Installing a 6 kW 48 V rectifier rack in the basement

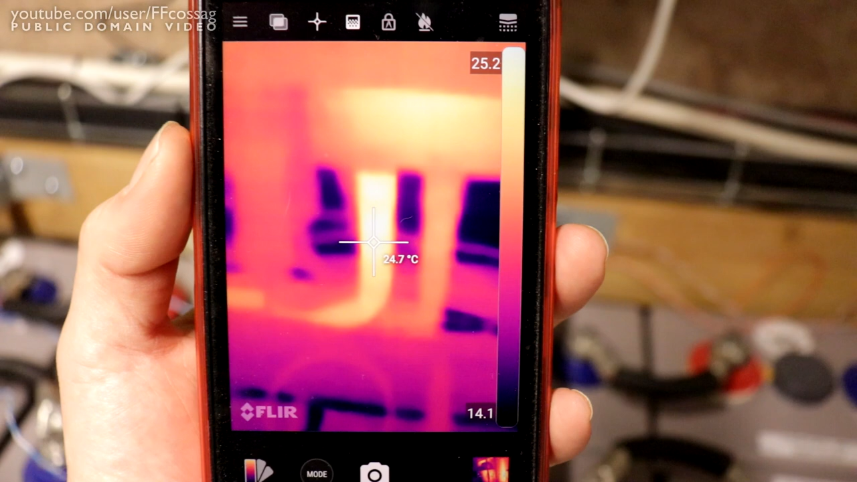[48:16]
On screen: spot 24.7°C
Because there's a current shunt right inside there. So the...
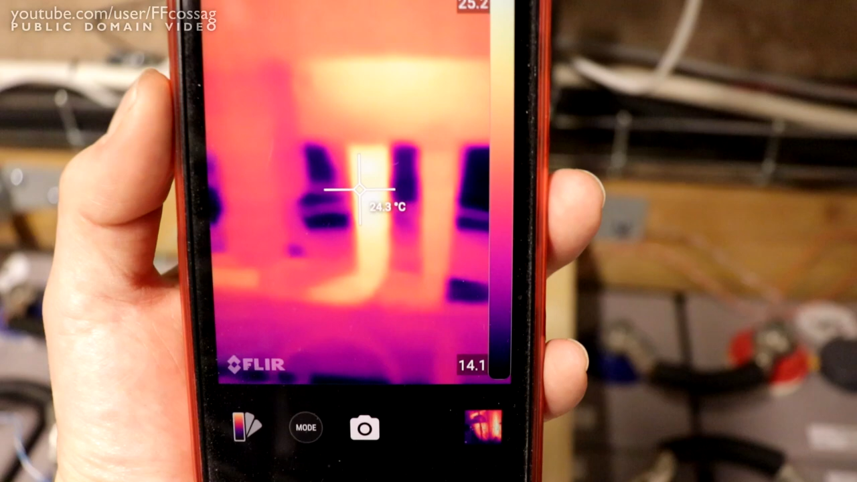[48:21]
You might think that you have a bad connection on your positive terminal there. Like you can see.
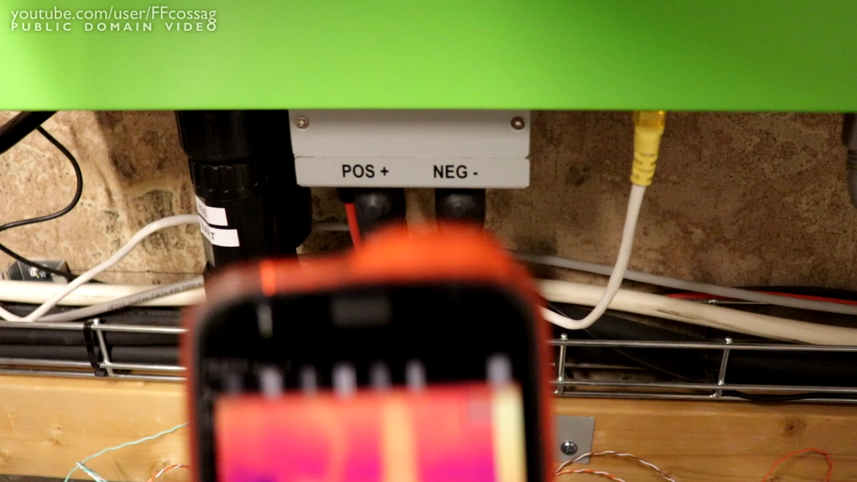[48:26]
The positive terminal will put the camera in between there. It's getting hot.
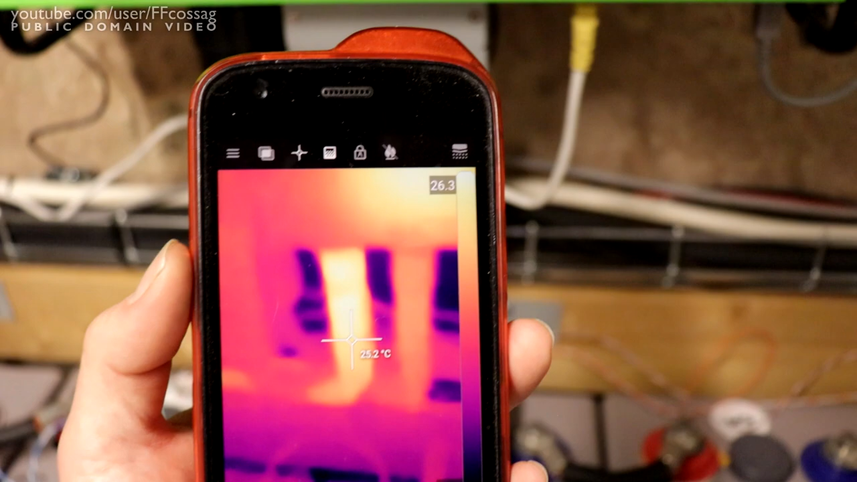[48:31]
On screen: spot 25.2°C
But that's just because the current shunt is getting very hot in there. Just because it's a resistive current shunt dealing with hundreds of amps. So...